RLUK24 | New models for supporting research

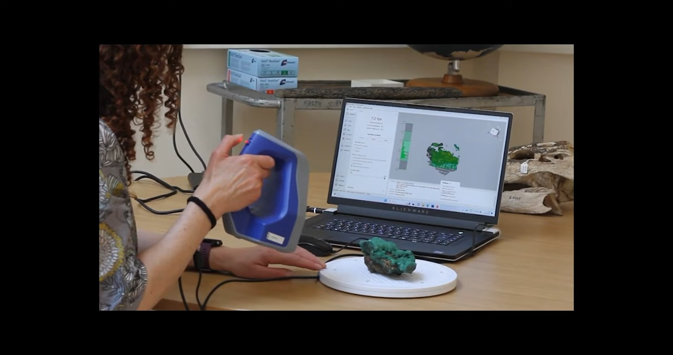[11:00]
So 3D scanning the public artworks and the objects which were to go into the exhibition. There was also a phase of recording the young people's reactions.